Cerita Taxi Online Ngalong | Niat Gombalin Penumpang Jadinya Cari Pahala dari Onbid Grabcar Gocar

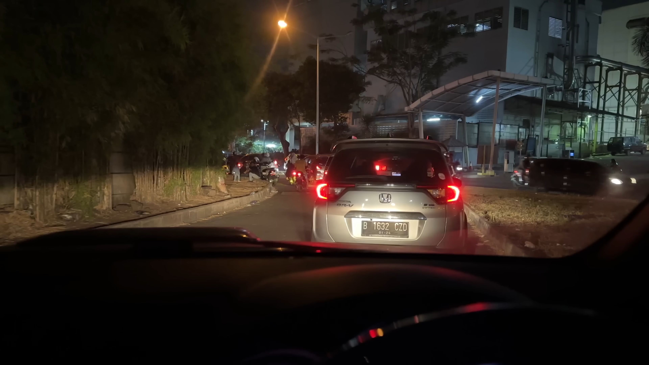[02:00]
Buset, lezat banget nih macetnya. Parah.
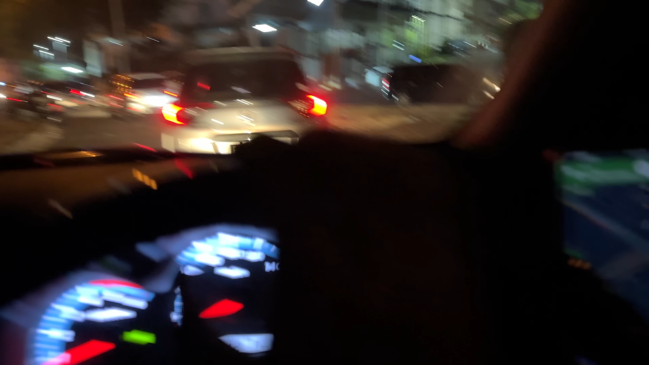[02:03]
Orang tinggal ke depan gitu doang aja udah 5 menitan kali gue di sini.
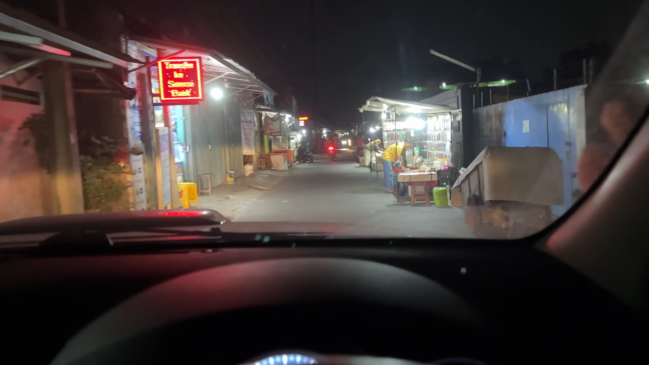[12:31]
Dibawa ke jalanan-jalanan kayak sempit banget.